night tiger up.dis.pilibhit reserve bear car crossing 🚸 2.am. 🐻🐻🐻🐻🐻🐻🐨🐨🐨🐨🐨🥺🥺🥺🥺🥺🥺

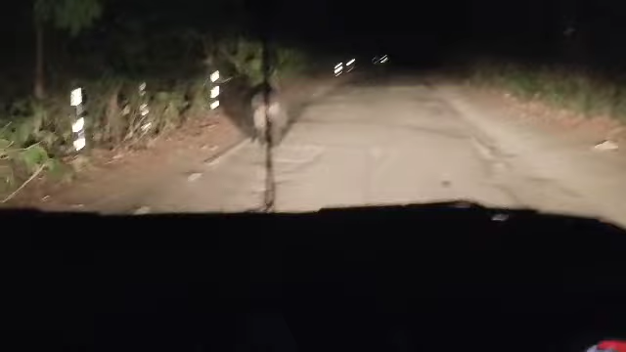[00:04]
ये सब लूलू पोलो भालू देख सकते हैं भाई लोग, भाई लोग भालू आराम से आगे बढ़ा दो, भालू देखें, लूलू पोलू ना करिए।